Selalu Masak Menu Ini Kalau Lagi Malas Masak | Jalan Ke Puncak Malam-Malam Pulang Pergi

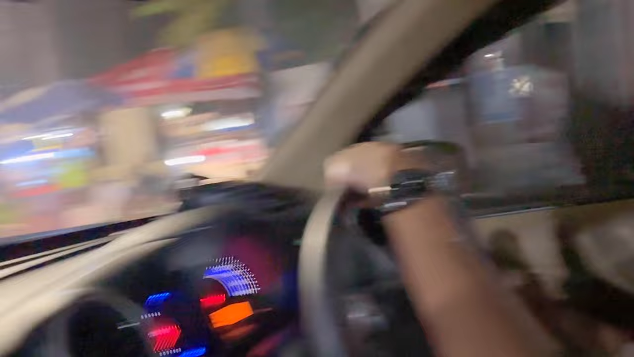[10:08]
Ini juga di Pondok Kelapa tuh masih ramai banget ya, padahal udah mau jam 10 juga tapi masih banyak banget yang dagang.
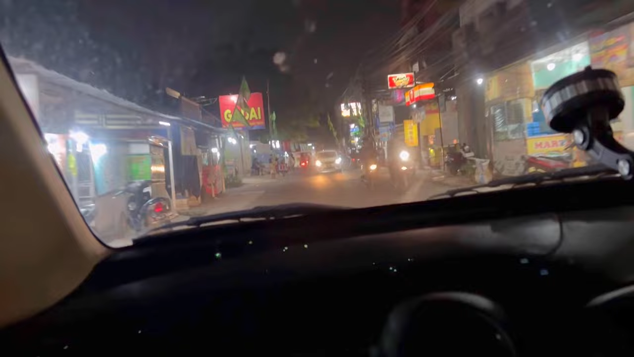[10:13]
Nah, aku suka nih suasana kayak gini nih, suka banget.
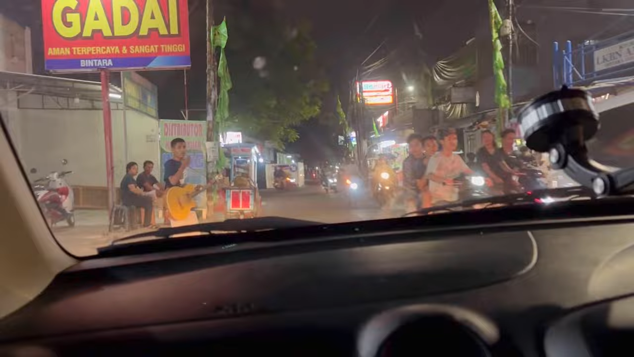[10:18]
Jadi kayak ngeliat jajanan di pinggir jalan tuh kayak aduh, kayak seru aja gitu.
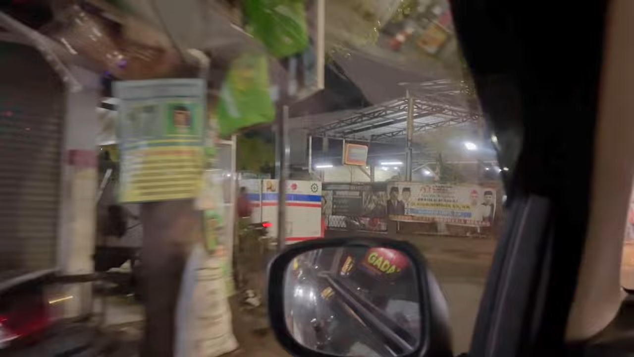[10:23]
Padahal gak beli apa-apa juga, tapi seneng aja gitu ngeliatnya.
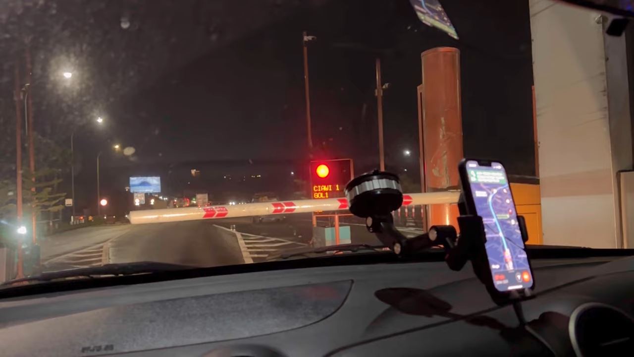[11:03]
Nah, ini aku udah di gerbang tol Ciawi. Ini sebenarnya mata aku tuh sepet banget ya, ngantuk. Cuman karena excited banget dan di jalan juga ngobrol kan,
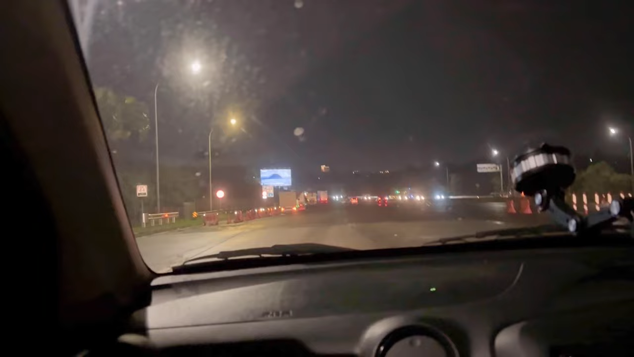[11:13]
jadi gak berasa aja gitu tahu-tahu udah keluar Ciawi. Nyampe sini tuh lancar banget, tapi pas mau naik ke puncak,
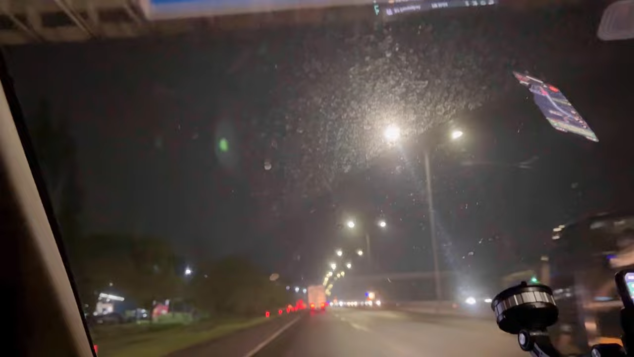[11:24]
pas yang Vimala Hills tuh yang perempatan Pullman Vimala Hills itu emang macet ya, karena emang di situ tuh biang kerok macetnya.
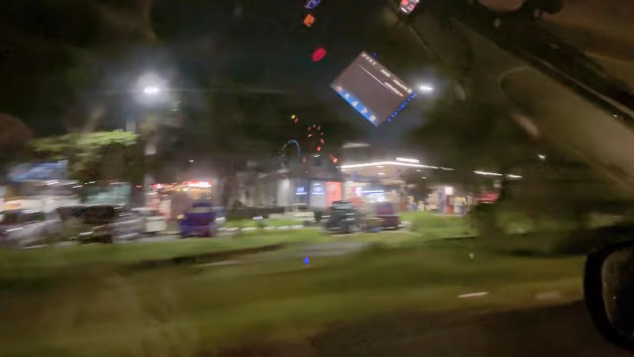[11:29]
Nah, ini di sini tuh udah pasti macet ya, Mam.
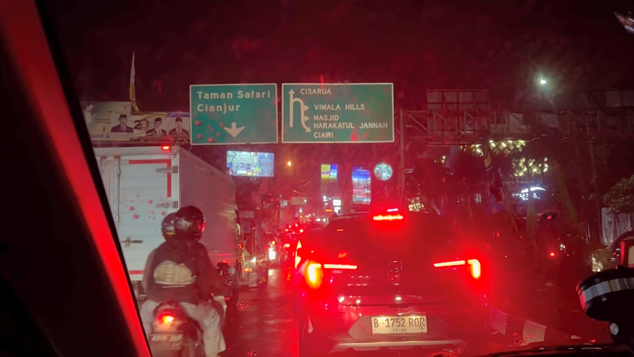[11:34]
Sebelah kanan ini kan Vimala Hills ya. Di sini tuh jarang banget lancar sih, udah pasti berhenti kayak gini. Cuma emang nggak pernah lama banget, kecuali kalau misalnya kayak libur panjang atau weekend banget gitu.
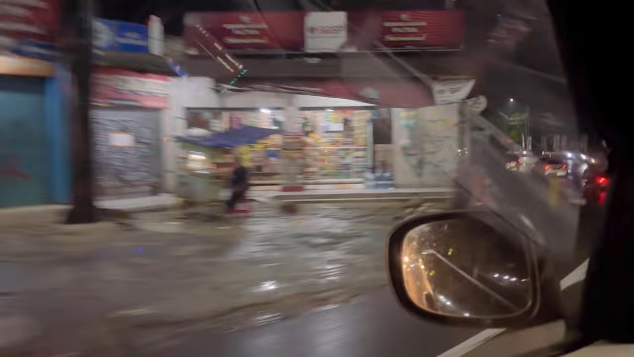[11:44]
Ini tuh udah pasti macet banget sini, waktu macet panjang. Nah, ini tuh udah arah ke atas, ke puncak. Ini tuh enak banget udaranya.
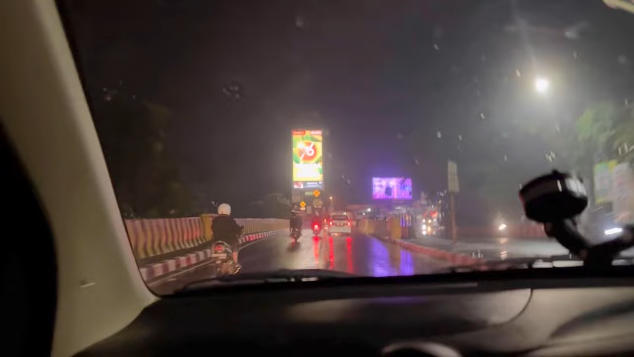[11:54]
Aku sempet buka jendela sedikit ya. Adem bener deh, dingin karena ini habis hujan juga kan. Jadi sejuk banget udaranya. Oke deh, sampai di sini dulu ya voice over aku, tapi videonya masih lanjut kok. Emang enggak terlalu lama sih videonya, cuma mudah-mudahan menghibur ya, Mam.